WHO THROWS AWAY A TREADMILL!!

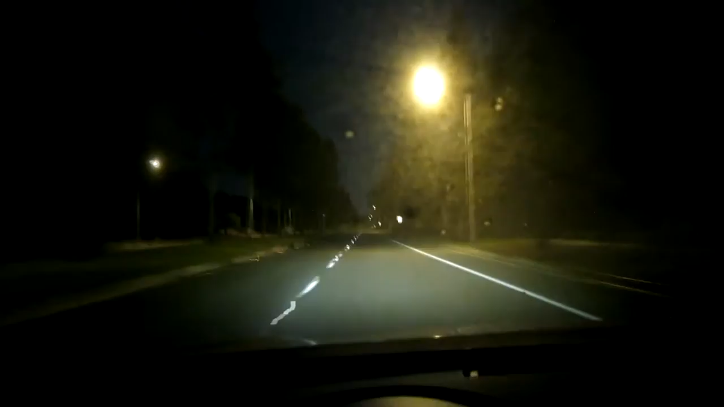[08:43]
I'm fair. All I want to is take away. Alright, guys. Sorry about the dirty windshield. I'm approaching Office Depot.
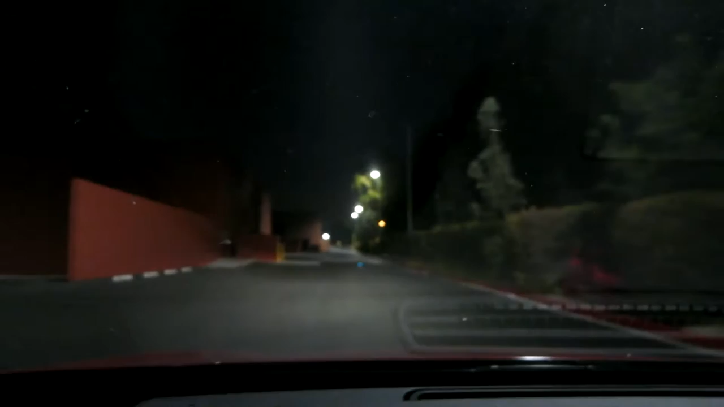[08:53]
It looks like there were construction workers out front of the old sports authority already. So, I think they're inside working graveyard shifts. Anyway, lights are off right here. So, I'm gonna go on in for a closer look.